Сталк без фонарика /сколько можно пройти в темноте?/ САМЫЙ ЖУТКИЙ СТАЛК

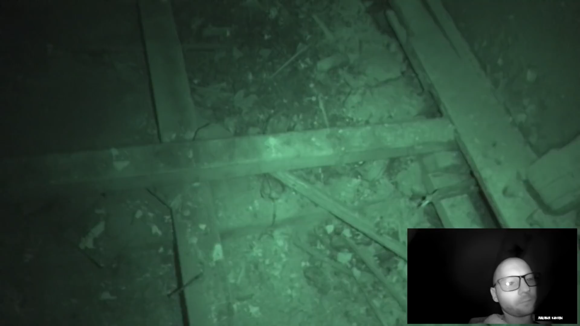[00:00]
И только в камере ты можешь что-то увидеть, потому что только в камере у тебя ночное видение. Вот что-то типа вот этого. Я реально ощущаю эти все эмоции. Наверное, как здесь можно пройти по краю. Все эмоции, как в этой игре. Только это все наяву. У меня уже просто мысли. Сейчас, когда я пошел на первый этаж,
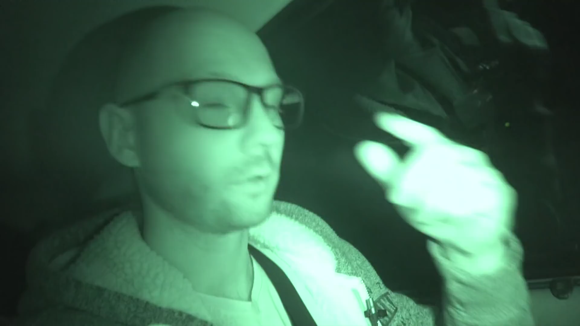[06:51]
Полностью готов сделать это страшное дело, по-настоящему страшное для меня, потому что ходить ночью по зданию практически без какого-либо света — это, ну, такое себе удовольствие, но и в то же время есть некий такой адреналин, который хочется преодолеть. Вот, по военной части, кстати, здесь рядом КПП, там сейчас горит свет, вот, выезжают, бывают машины, и это здание вообще рядом. Сейчас я покажу свет, который горит на КПП.
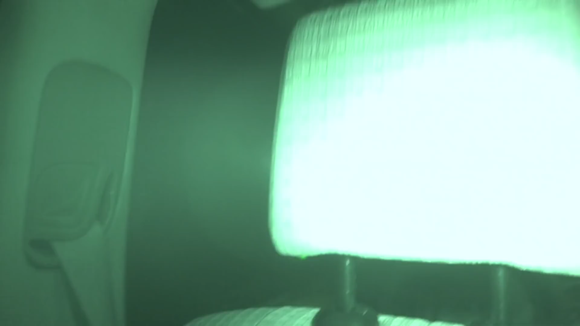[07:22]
Его так себе видно. В общем, друзья, поехали сейчас.
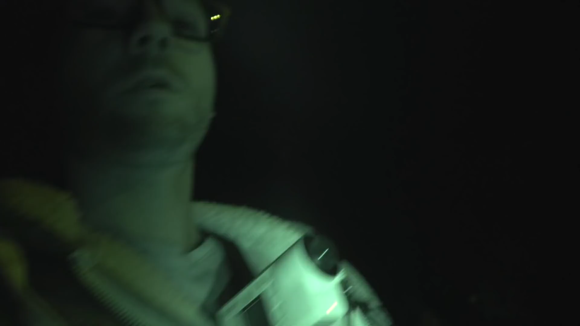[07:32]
Пока горят фонари, здесь светло, хорошо. Как бы, но в здании
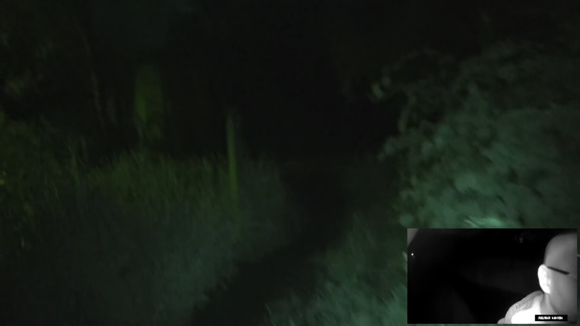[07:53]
Кто-то воет. Может, птицы какие? Итак, я в этом здании не был специально для этого эксперимента.
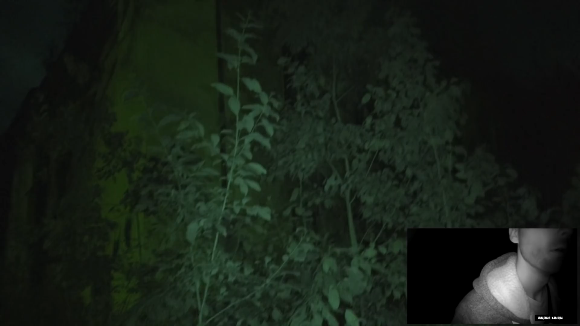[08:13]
Надо пройти 2 этажа. Так, я уже ничего не вижу, только ориентируюсь в то, что в камере. Здесь есть маленький такой вход, как в камере хорошо видно-то.
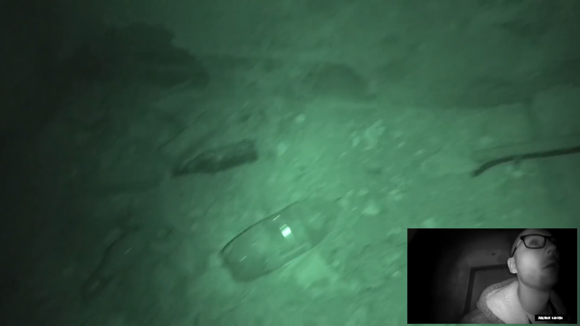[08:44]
Так, все. Лестница. Блин, вот это жесть. Так, лестница идет на 2-й этаж или на 1-й, наверное.
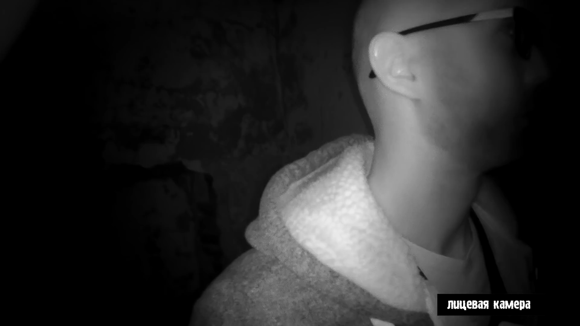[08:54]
На 2-й. Блин, под ноги. Так, какая-то бочка. Я вообще не вижу ничего. А когда...
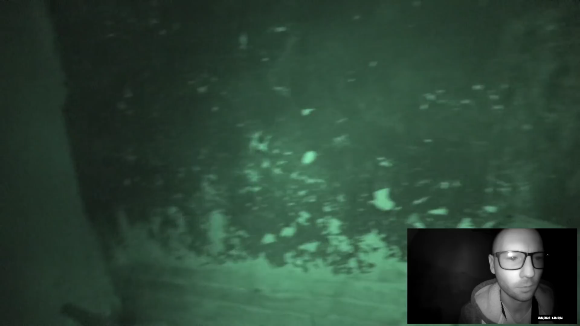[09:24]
Наверное, здесь видно в экшн-камере, как вот так все видно.
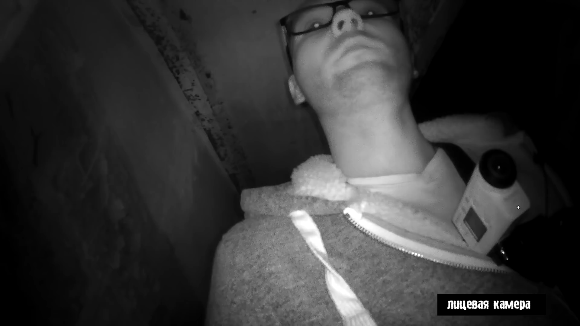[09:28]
Ничего не видно. Так.
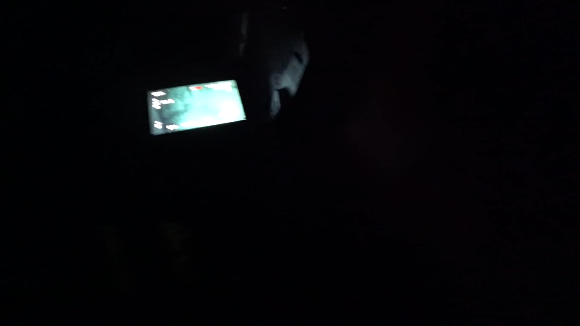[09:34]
Блин. Вот это жестяк. Я оставался без света в заброшках.
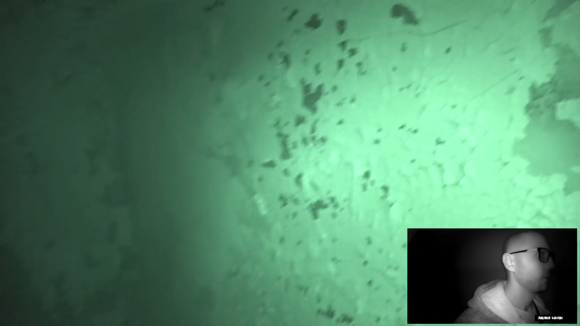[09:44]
Но там было... Не сказать, что было не страшно. Тоже было очень страшно, но... Я светил, чем мог. Блин, наступил сейчас на это. Я сижу просто по стенам, как будто бы с закрытыми глазами. Вот единственный монитор, но он особо не дает четкого представления. Лестница без перил.
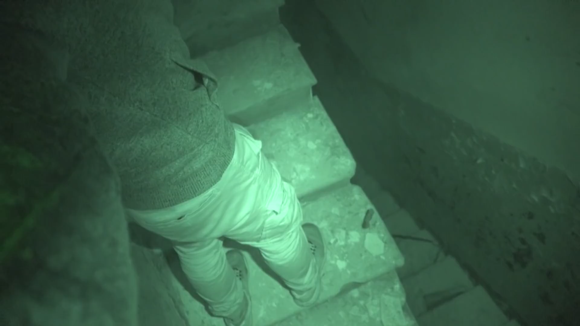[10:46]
Она очень узкая, эта лестница, просто жесть. Светильник, ну, по-моему, еще хуже становится, или кажется так, из-за подоконника. Вот это хрень, блин.
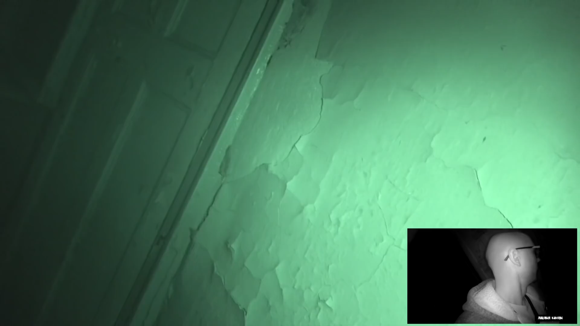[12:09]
Это просто трэш. Все скрипит, ничего не видишь, блин. Вот так, по-моему, здесь гость. Угу. Аккуратно не наступить на гвозди.
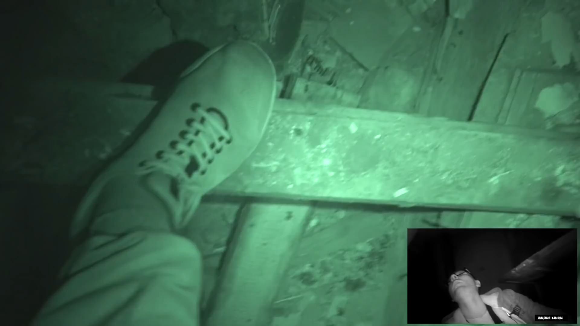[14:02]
Надеюсь, не здесь. Монитор не соответствует объему, поэтому ты можешь ошибиться. Так, гвозди. Фух.
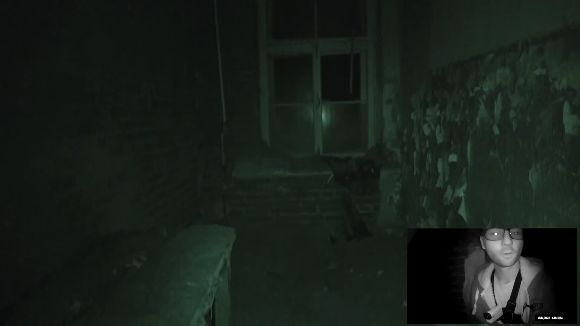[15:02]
Вот оно дает маленький свет. Не знаю, в экшн-камере будет видно или нет. Потому что на улице горит фонарь. Ай!
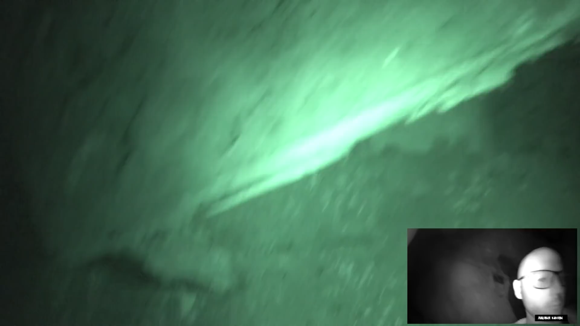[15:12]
Блин, стола не заметил. Чисто коснулся его. Вот это жесть.
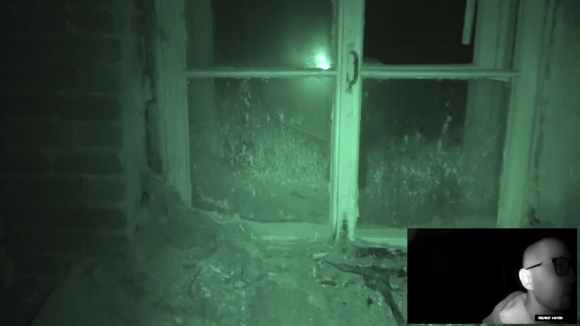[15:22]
Ну, если так случится, может вообще все что угодно. Просто можно провалиться на раз вниз, наступить на гвоздь. Да или просто ногу подвихнуть, встать не туда. Так.